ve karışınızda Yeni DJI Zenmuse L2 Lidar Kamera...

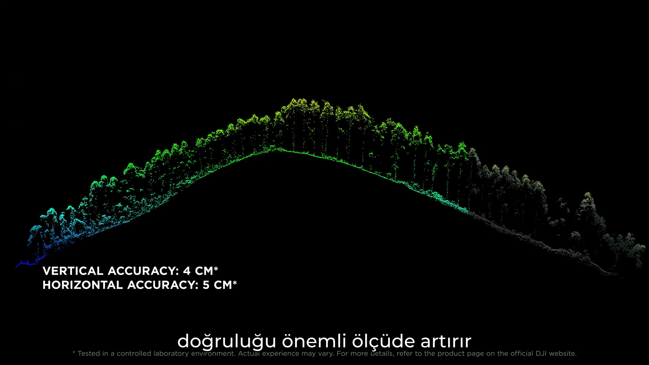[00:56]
The LiDAR module can launch 240,000 laser points per second,
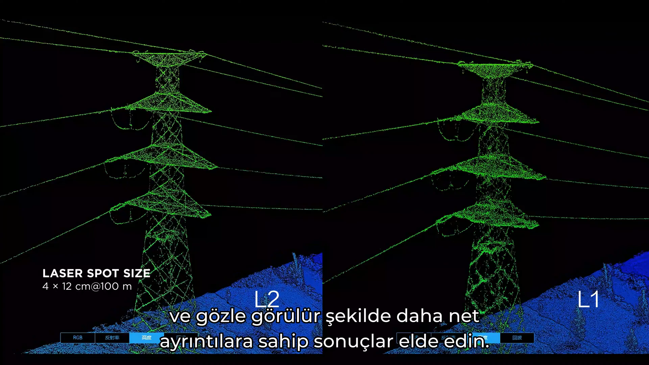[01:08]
L2 supports up to 5 returns for increased point cloud data collection.